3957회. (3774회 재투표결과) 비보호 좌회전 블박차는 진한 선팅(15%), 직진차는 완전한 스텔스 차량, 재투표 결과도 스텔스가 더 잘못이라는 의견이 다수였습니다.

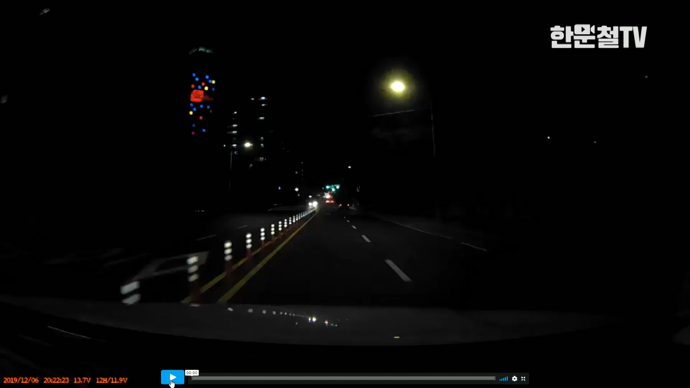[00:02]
자막제공자 블박차 1차로에서 왼쪽 깜빡이 켜고 차 한 대 지나가고 좌회전할 건데요. 차 저 멀리 오네요. 비보호 좌회전합니다. 비보호 좌회전 들어가는데 오~! 이런 이런 이런... 상대차는 아무런 등도 켜지 않았네요. 전주등도 없고 미등도 없고 스텔스 차량입니다.